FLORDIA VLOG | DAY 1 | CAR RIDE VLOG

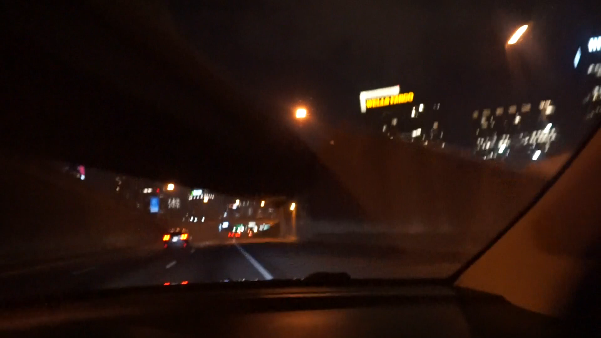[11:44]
This looks like Chicago's buildings. This is a nice city. This is downtown Atlanta?
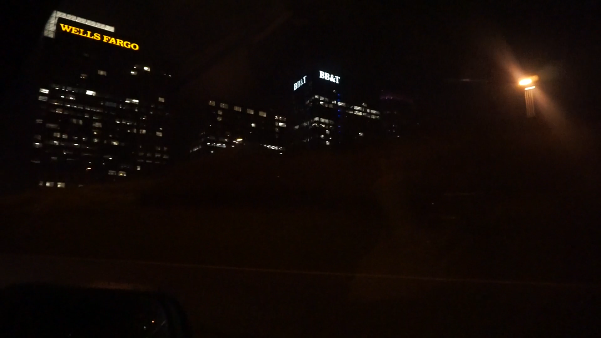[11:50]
I believe so. Yeah, this reminds me of Chicago.
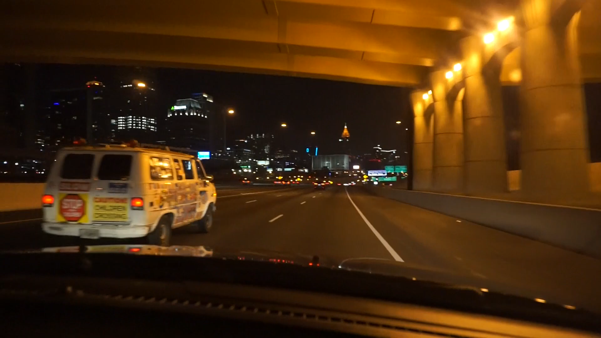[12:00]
Wow, this is pretty. Before I get copyrighted. Hey, keep your eyes on the road, eh? Fireworks right there. Oh, and I got it too. Wow, it's huge.
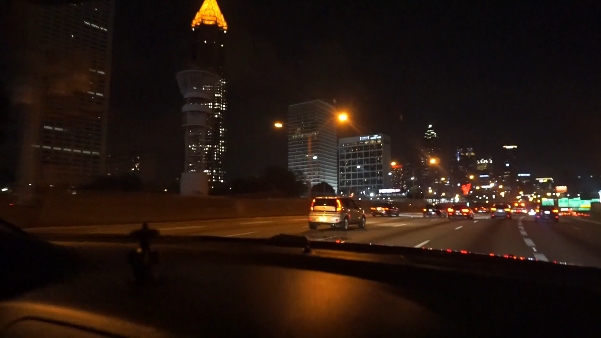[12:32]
Hell yeah, the buildings are bigger. Wow.